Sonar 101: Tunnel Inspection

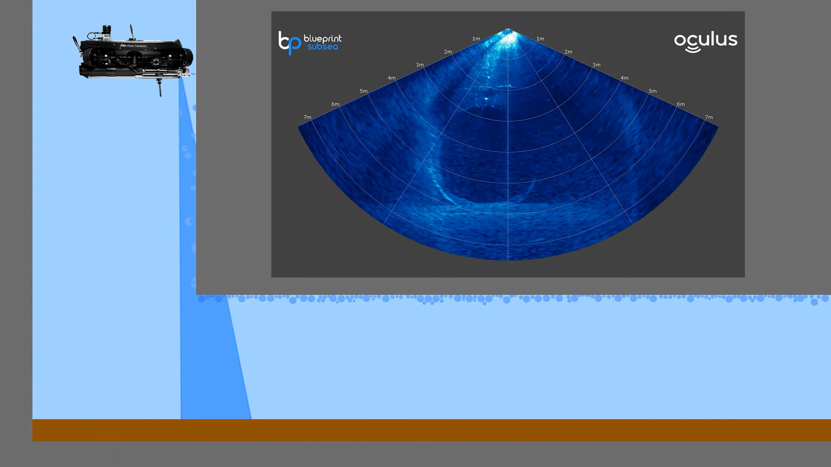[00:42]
It is located on the camera head giving it 270 degrees of movement compared to some ROVs that have a fixed sonar mount. In this example here, you see that we have manipulated the sonar at a negative 90 degree angle in order to make those acoustic waves brush down the front of that wall, revealing the tunnel mouth, almost making it look like we could walk straight into it.
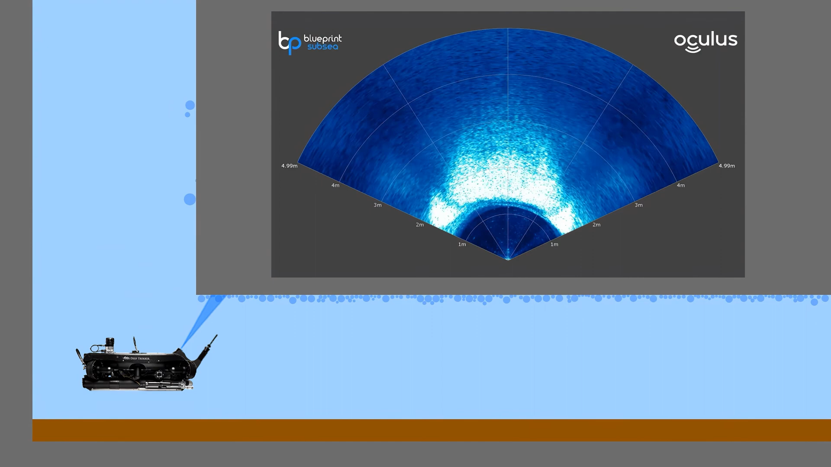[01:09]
As we do that, it will reflect off the crown of the tunnel making that bright edge that you see there. We will also see the bubbles and even our tether as they're on their way up the tunnel shaft to the surface.
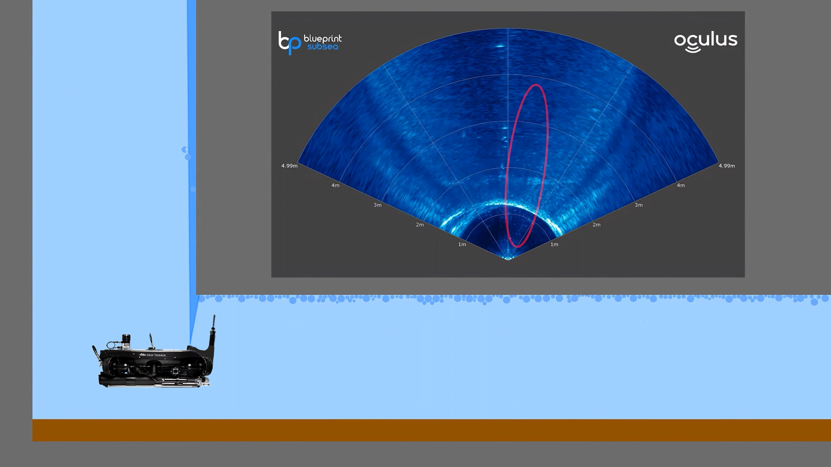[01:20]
Since we can use this angle to see exactly how far we are from the start of the tunnel, it's the perfect opportunity to zero out our tether counter so that we can tell exactly how deep we ventured into the horizontal tunnel.
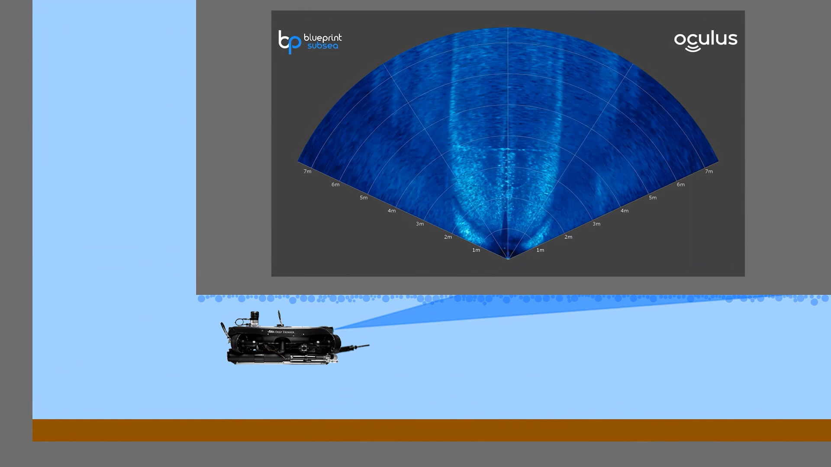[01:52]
What we want to do first is start off with a couple of fast passes. The reason for this, we are going to pick up any large anomalies that might just stick out immediately. Next, we want to do a couple of slower passes to pick up any fine anomalies that might have slipped through the cracks.
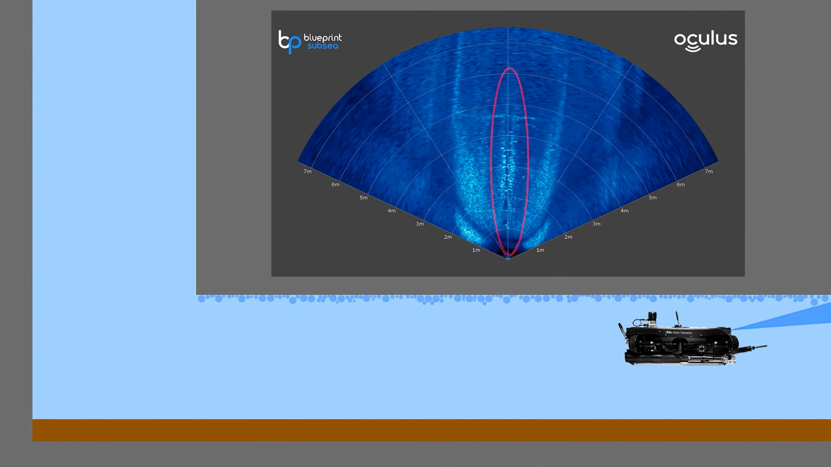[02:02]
We see some bubbles here rolling along the crown of the tunnel and we also see some horizontal seams here in the concrete.
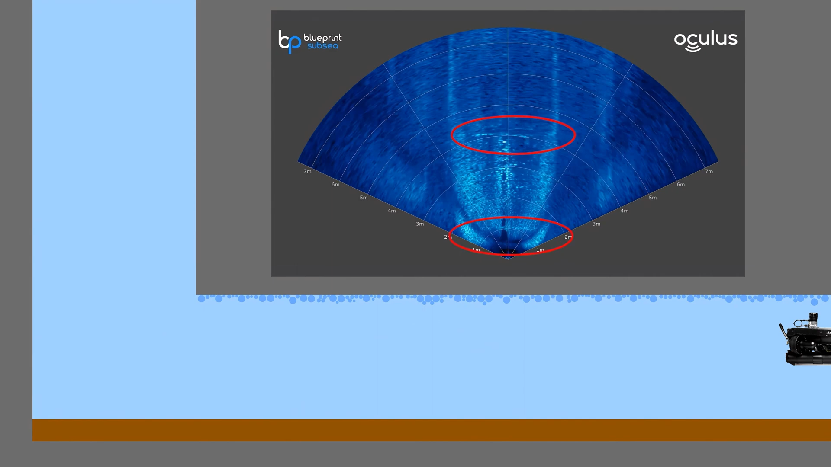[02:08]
We can tell that chances are these are not anomalies due to the fact that they are in such a repetitive pattern.
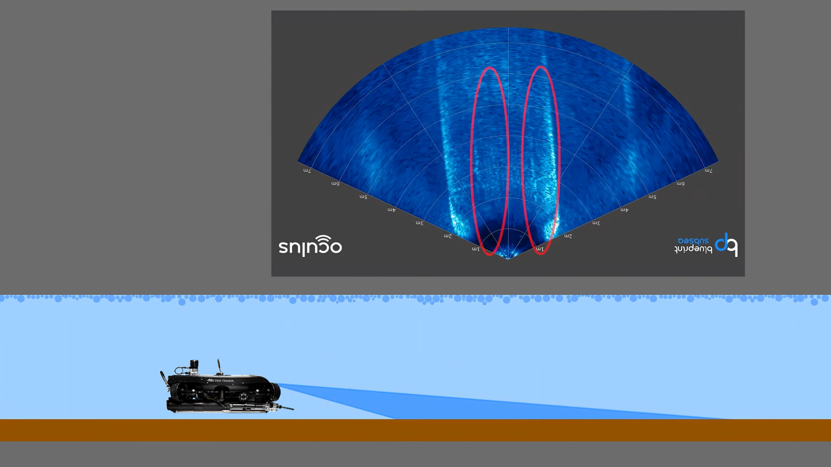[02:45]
those two vertical lines you see are the edges of the sediment sitting on the bottom and those little lines protruding out from the sides are actually those seams that we had saw earlier.
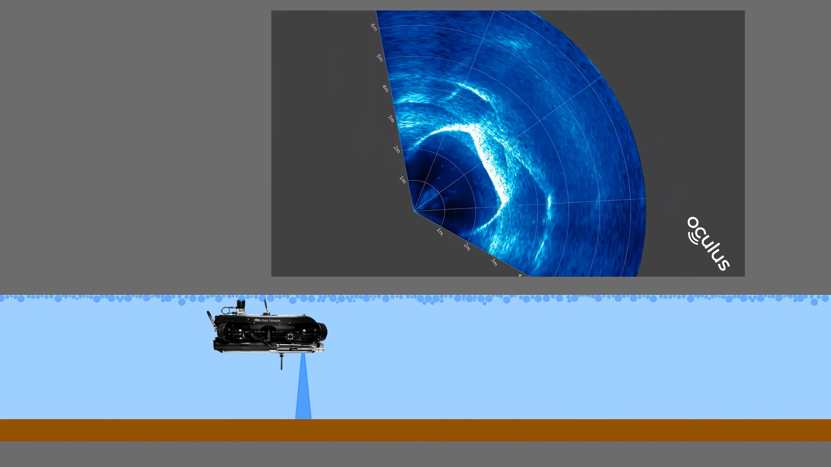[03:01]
Let's invert our sonar cone so that it matches the way we're pointing the sonar and now we can see a nice cross section of our tunnel. If we superimpose a circle,
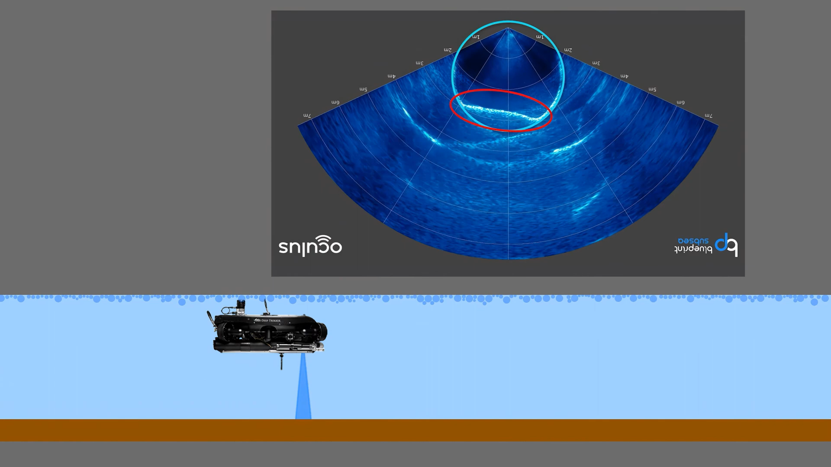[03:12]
we can actually measure and see how much sediment has built up there on the bottom and if we want to confirm this, it's the perfect opportunity to use Oculus Viewpoint's measuring tools to see exactly how much sediment has built up.
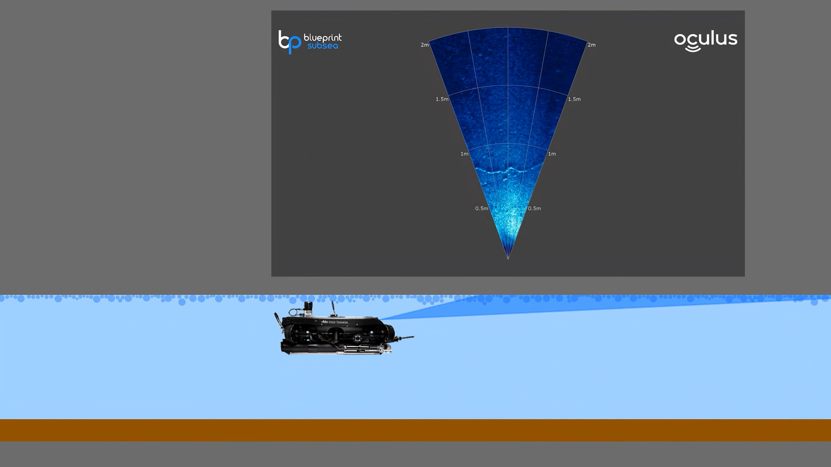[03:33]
So these look a little different than those horizontal perfect seams we saw earlier. These are producing a bit of a shadow behind them which is telling us that there's some sediment built up.
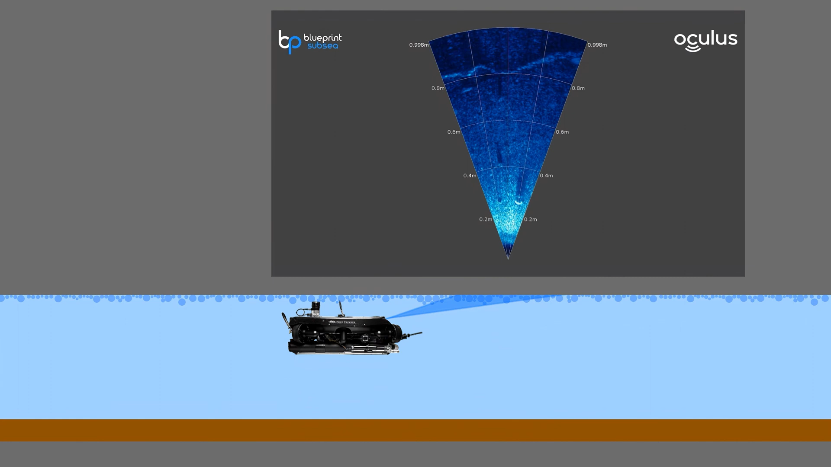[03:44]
The reason for this is as the water is escaping from those cracks, sediment sticks and builds up to the edges. This concept really helps us see the difference between a natural seam that